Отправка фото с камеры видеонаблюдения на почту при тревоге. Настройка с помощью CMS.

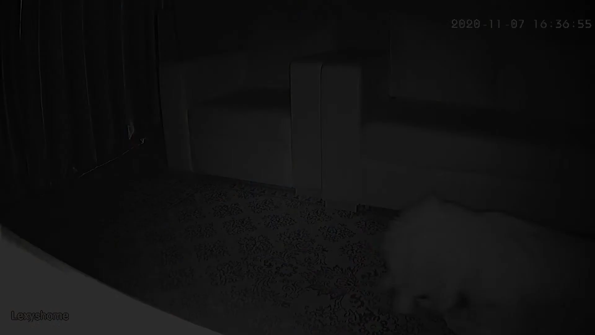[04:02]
И второе видео будет специально черно-белое.
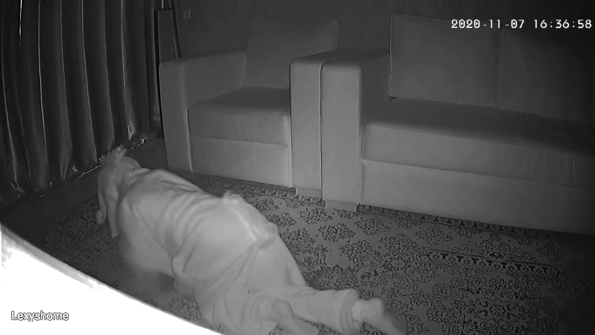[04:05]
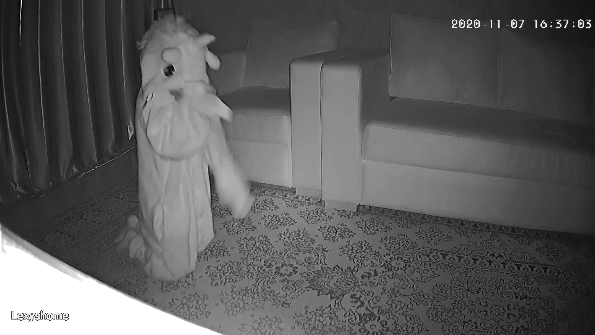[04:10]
по скриншоту можно понять то, что приходит всегда скриншот с самого-самого начала видео. Ну, грубо говоря, первые кадры. Вот так это и работает.